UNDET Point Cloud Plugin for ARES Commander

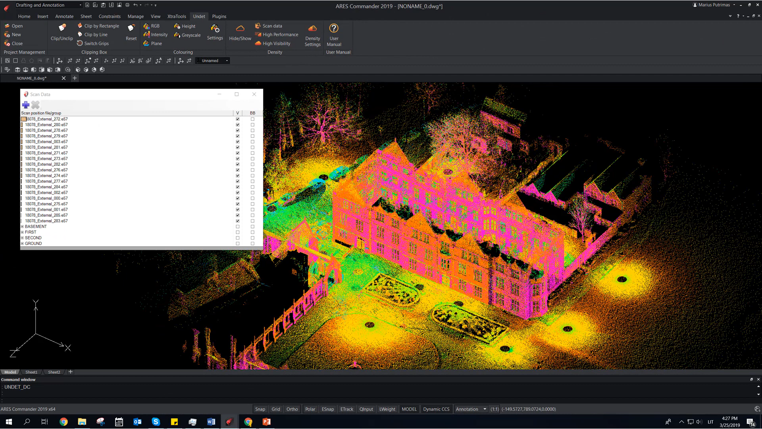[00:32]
Combine individual scan stations into groups, for each floor's levels.
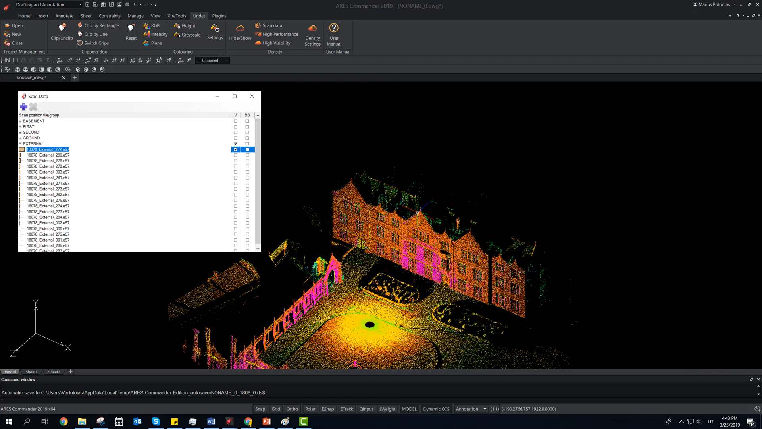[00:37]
Outside, or separated scans.
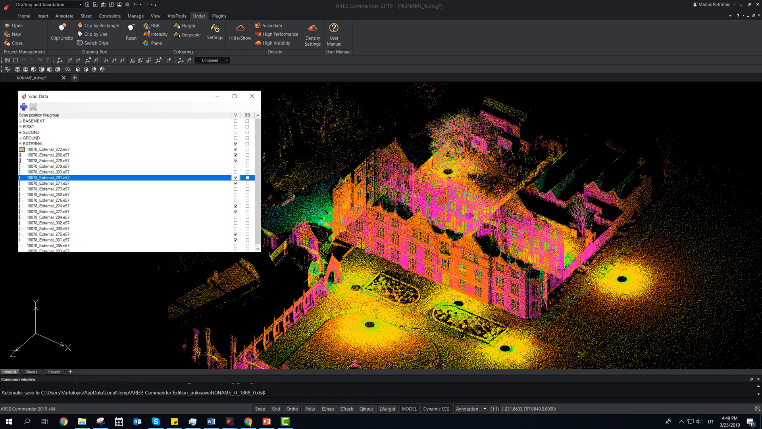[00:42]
This will allow more options to control visibility of project data. Use Clipping Box to navigate between point clouds.
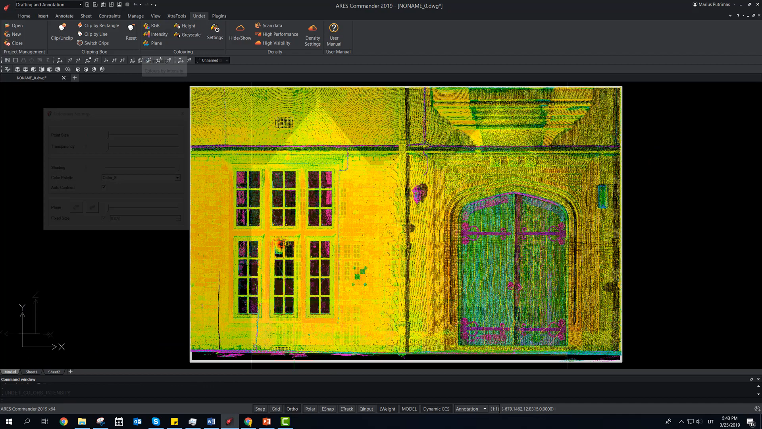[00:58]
Set color to point clouds.
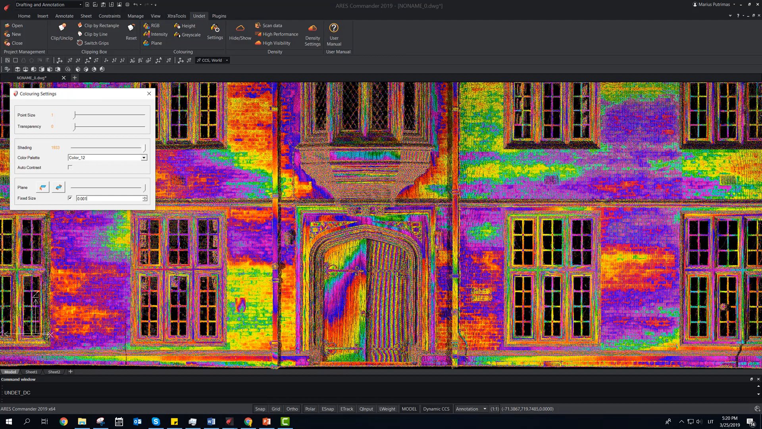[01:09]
Low density of points or lack of sharpness?
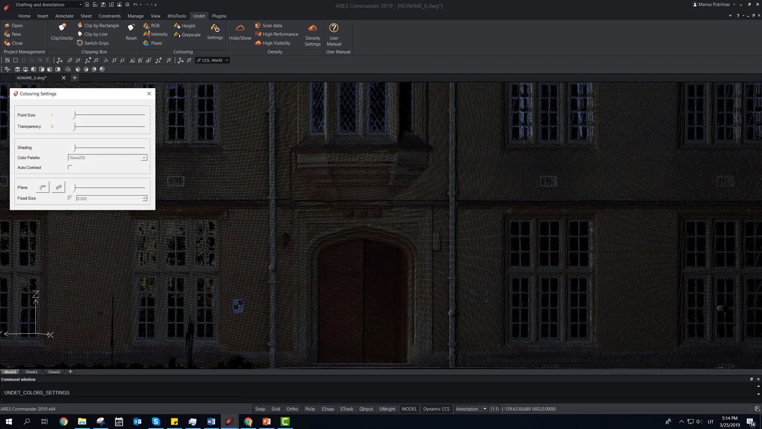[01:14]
Increase point cloud size for brighter view.
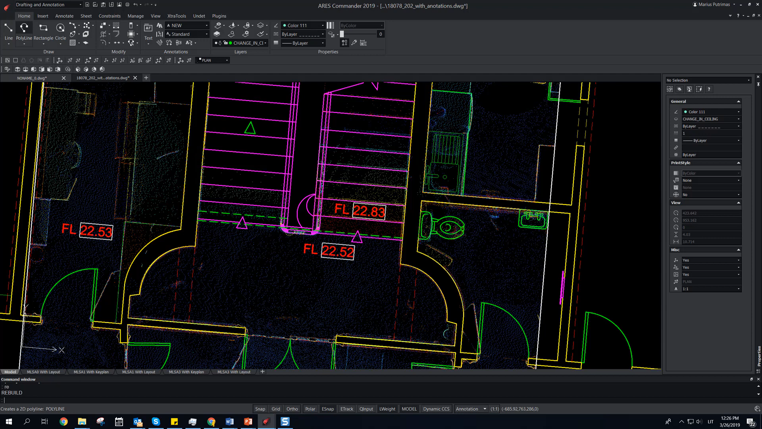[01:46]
By clicking Undet browser window, or snapping directly to points in model space.
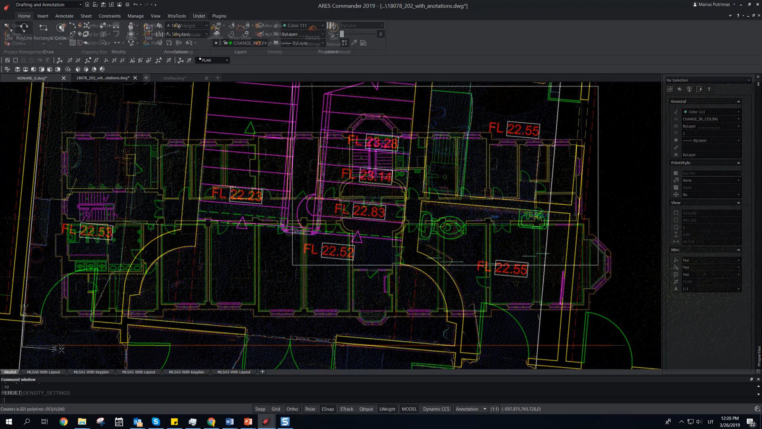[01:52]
Use Undet with Aries Commander to create. Floor plans.